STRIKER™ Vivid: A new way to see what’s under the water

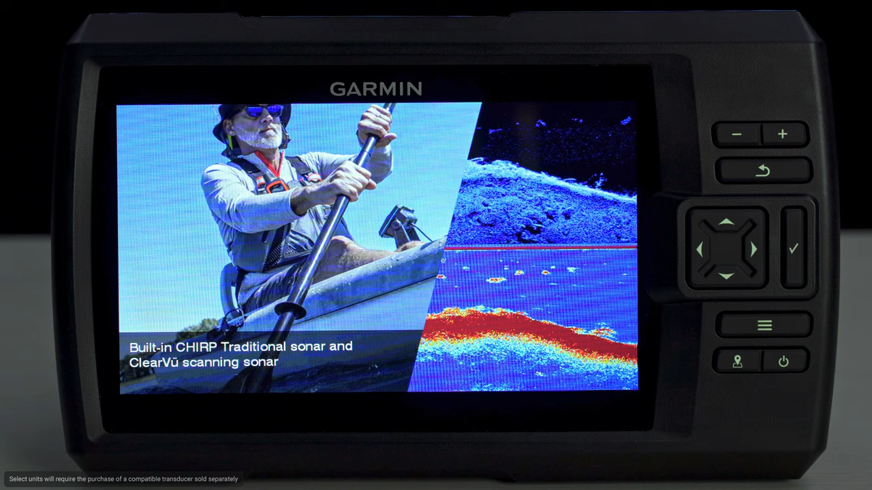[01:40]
So, we've designed the Striker Vivid Series to come standard with many of the sonar features found in the higher-priced units.
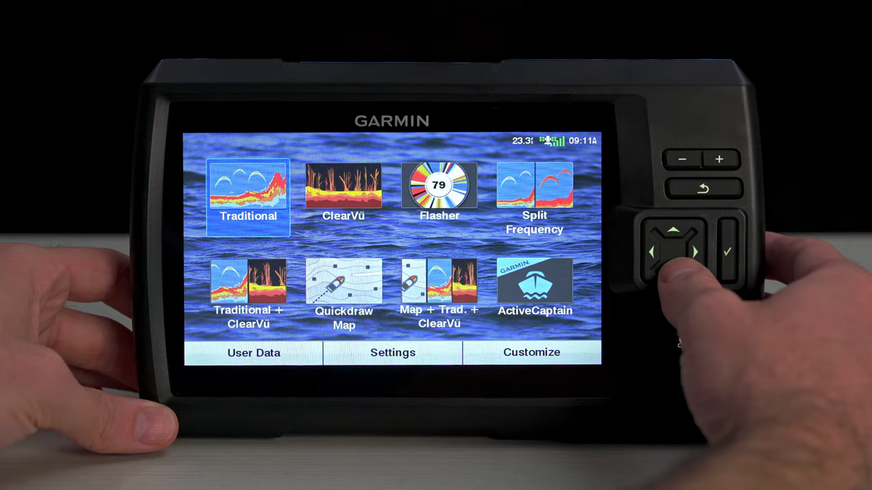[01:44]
That's right, these units are built Chirp Traditional,
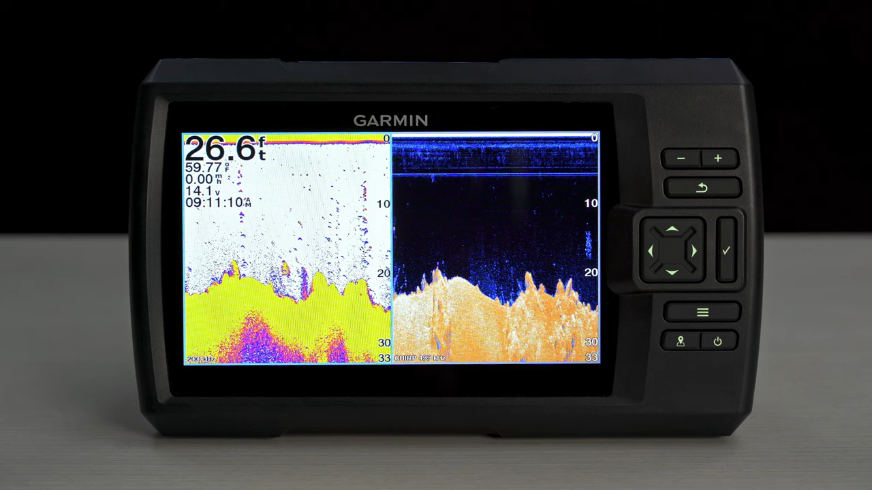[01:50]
On screen: depth 26.6 ft
Chirp Clearview, and Chirp Sideview sonar capabilities, based on the model you choose.
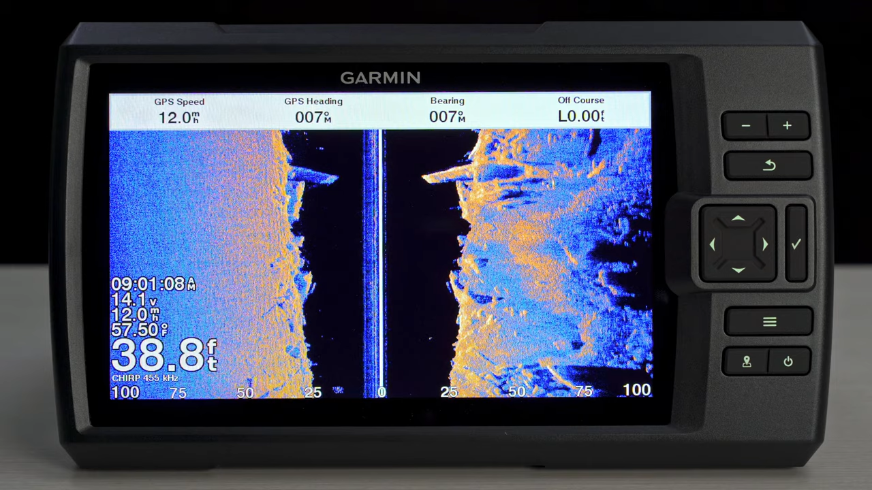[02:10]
On screen: depth 38.8 ft
Not only will you see what's directly below your vessel, but you'll see what lies off to each side, making it even harder for the fish to hide. And speaking of making it harder for the fish to hide, the Striker Vivid Series includes five new color palettes, including Lava, Rusted Steel, Caribbean, Ice Blue, and Aqua.
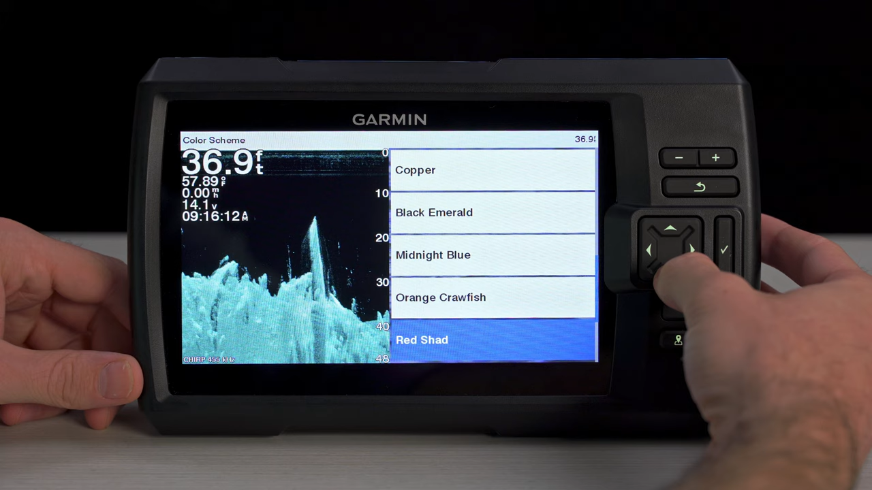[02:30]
On screen: depth 36.9 ft
These new vivid colors make it even easier to distinguish fish and structure, helping you to catch more fish.
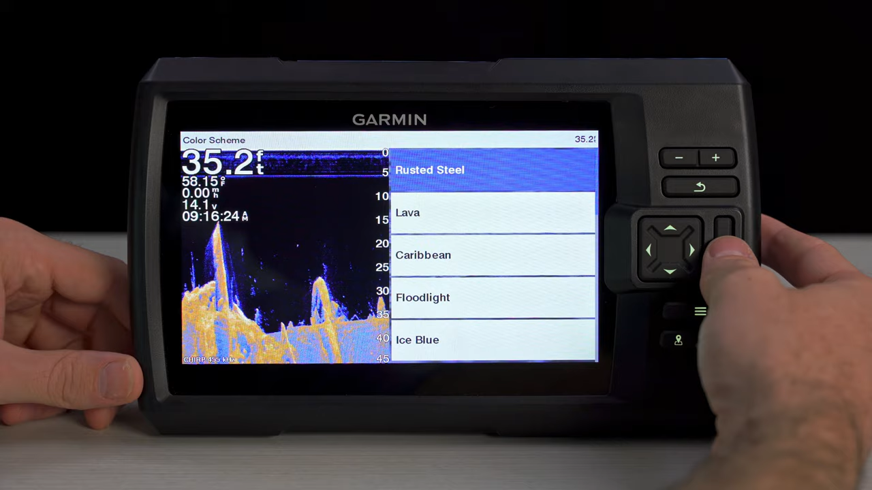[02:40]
On screen: depth 35.2 ft
But we didn't stop there. Some of the advanced sonar features we added to the Striker Vivid Series include the ability to
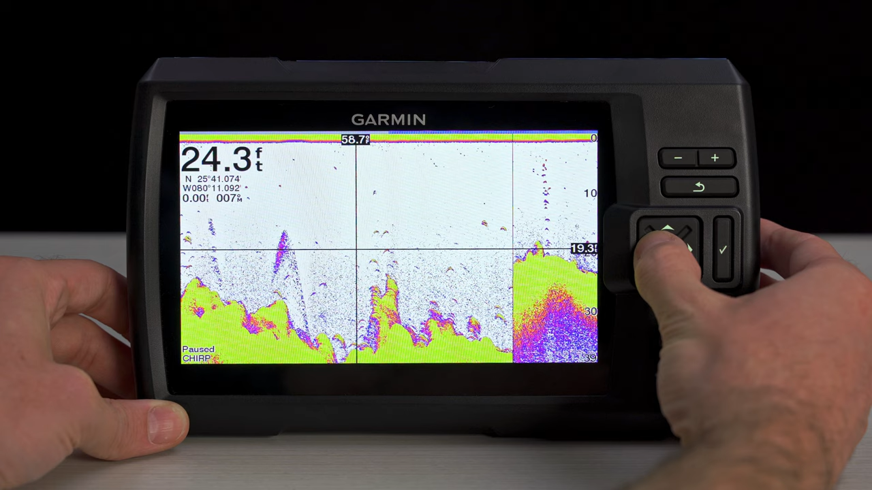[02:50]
On screen: depth 24.3 ft
rewind the sonar screen to view recent structure you might have missed, as well as A-Scope.
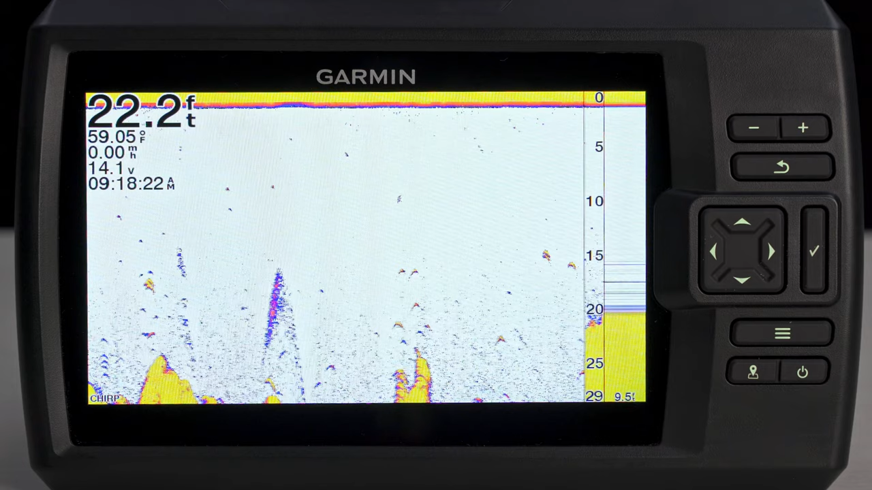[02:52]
On screen: depth 22.2 ft, water 59.05°F, speed 0.00 mph
When A-Scope is turned on, a vertical flasher will appear along the right side of the screen.